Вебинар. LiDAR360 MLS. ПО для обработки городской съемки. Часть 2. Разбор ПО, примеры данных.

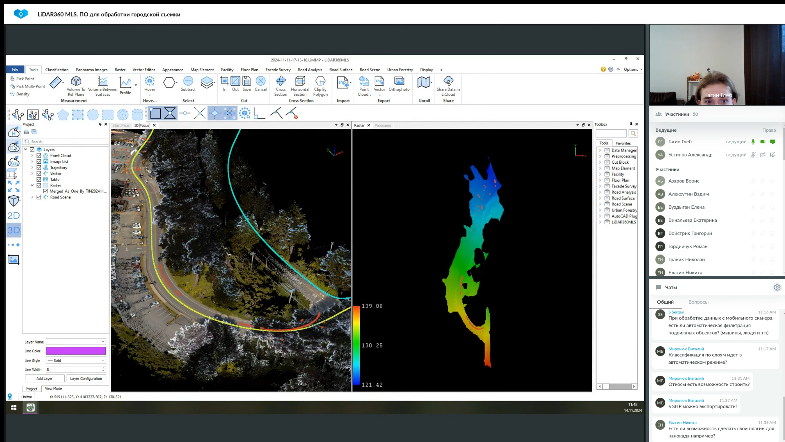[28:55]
Это обязательно. В первую очередь выполняется здесь классификация By Deep Learning, чтобы, во-первых, в основном выделить землю, а вторично уже это просто выделить какие-то элементы, деревья и так далее, чтобы, опять же, разбить данные по слоям, которые можно как-то более удобно выгрузить, в каком-то более корректном виде с ними взаимодействовать и так далее. Следующим этапом мы создадим полигональную модель нашего рельефа.
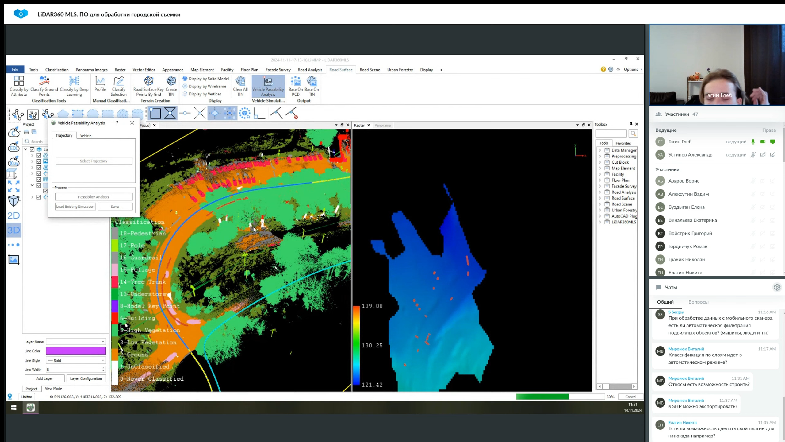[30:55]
Допустим, вот в таком отрезке. И запустим анализ. Это не займет много времени, пару минут. Вот у нас будет наглядное отображение движения транспорта по этой траектории. И таким образом мы видим то, что на данном участке у нас возникают какие-то конфликты. Скорее всего, это вызвано точками, которые здесь есть. Но если бы мы использовали данные только уже с извлеченными только землей, растительностью и так далее, то мы бы получили другую информацию. Но общую суть это как раз отлично демонстрирует.
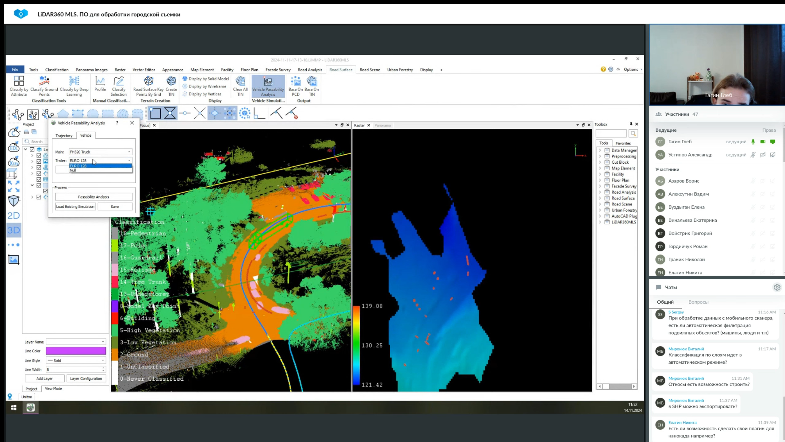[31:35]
Здесь также можно изменить информацию по транспорту. Как готовая модель здесь есть только один трак и можно выбрать трейлер к нему. Либо тот, который вы видите, либо его отсутствие. Но можно создать свою, просто задав длину, ширину.
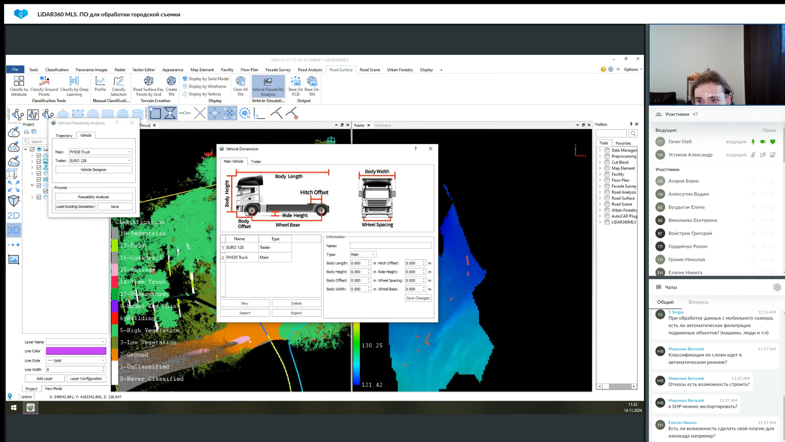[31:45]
И в принципе можно импортировать в том числе модель, но надо будет ее еще поискать. На данном модуле это все. И перейдем к следующему. Это Road Analyze. Здесь уже идет чуть более полезная информация. Ну, именно для масс. Поэтому немного задержимся на этом модуле. Что он позволяет? Он позволяет анализировать нашу дорогу. Здесь уже не идет работа ни с какими там TIN моделями и так далее. Здесь идет работа с облаком точек и с панорамами, которые относятся к нему.
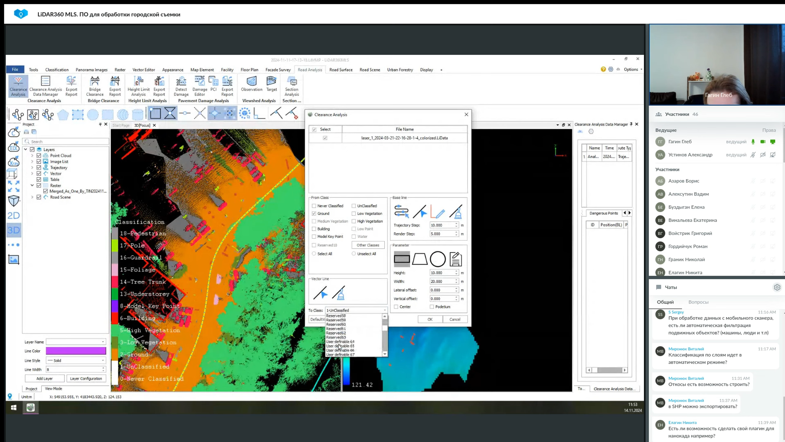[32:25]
То есть таким образом мы можем провести Clearance Analyze. То есть, допустим, From Class Ground. Мы перенесем это на 84. Просто для наглядности, чтобы он не путался с какими-то другими. Как сечение для нашего анализа мы выберем опять же траекторию. Либо можно построить вручную векторную линию, либо можно, допустим, выбрать какую-то уже готовую,
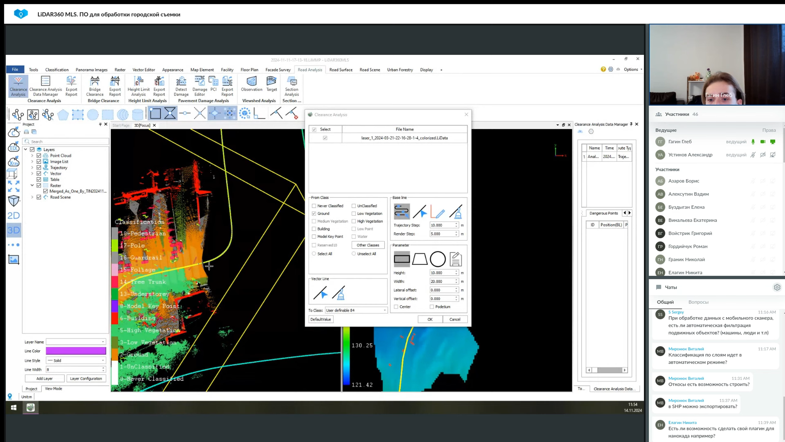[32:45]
если вы в данном датасете работали с разметкой дорожной. Вот у вас появляются построенные сечения с определенным шагом.
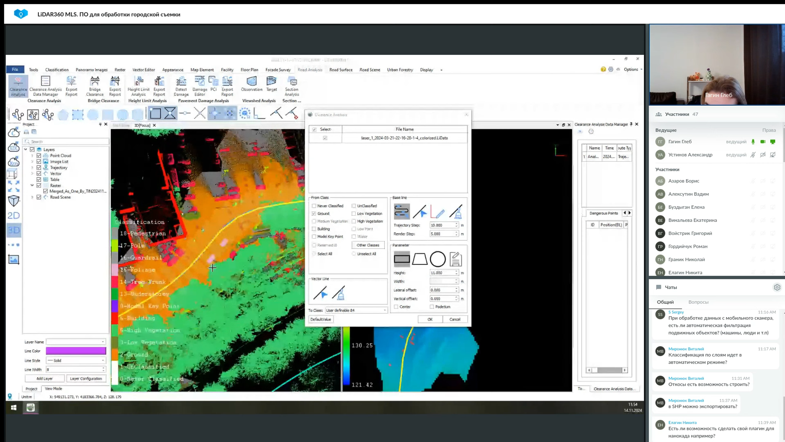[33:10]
Сделаем здесь чуть поуже, чтобы не заезжало наше сечение на бордюры. Нажмем ОК. Канализ закончился. Мы видим то, что вот участок, который мы выбрали, он был перенесен на другой слой.
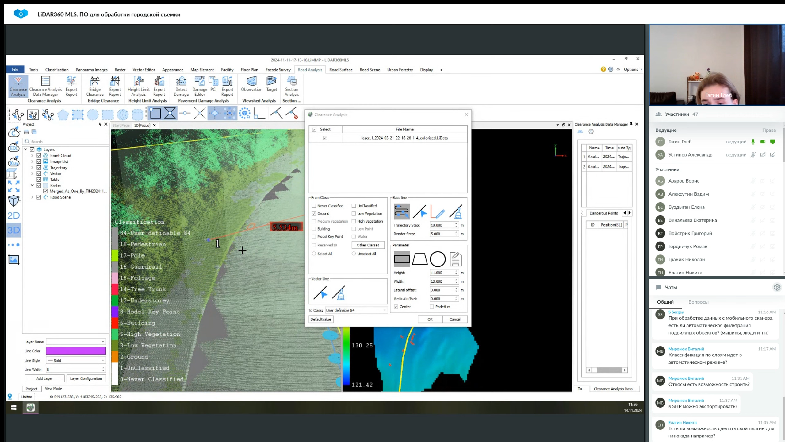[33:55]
Потому что это все-таки какой-то не основной датасет. У нас автомобильных сканеров в ближайшем доступе нет. Поэтому мы брали датасеты, представленные разработчиком. А они, как известно, делаются в хороших условиях. Поэтому в данном случае мы здесь попали просто на бордюр, который изменяет этот клиренс. И из-за этого мы просто получаем информацию, которая у вас тут может быть помеха. А помехи нет. Это уже просто идет бордюр. Вот.
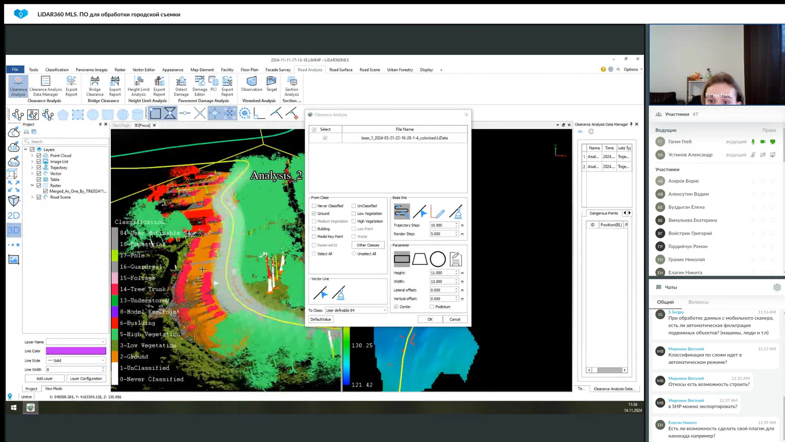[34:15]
И таким образом выполняется анализ. Если у вас где-то будет, допустим, лежачий полицейский.
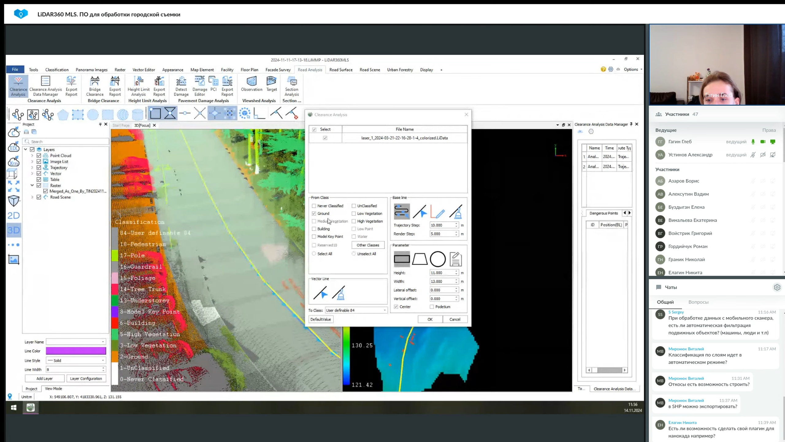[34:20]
И он будет попадать в сечение. Либо какая-то яма. Это будет отображено.
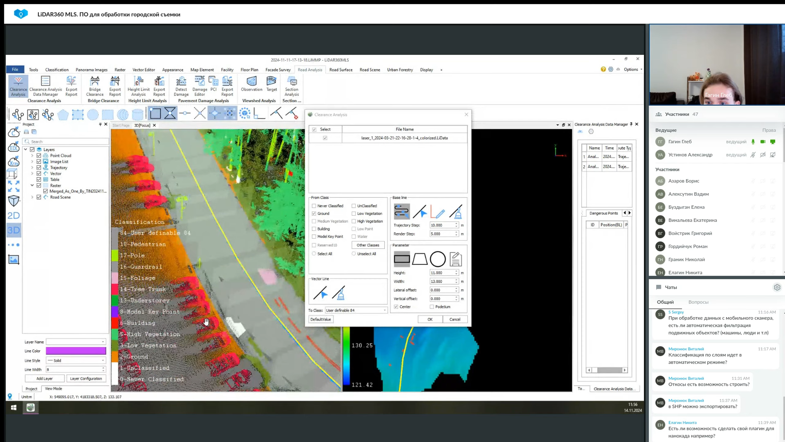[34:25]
То есть, как мы видим, изменение высотной отметки. Оно отображается здесь. Инструмент имеет место быть. Далее можно получить информацию в менеджере этого анализа.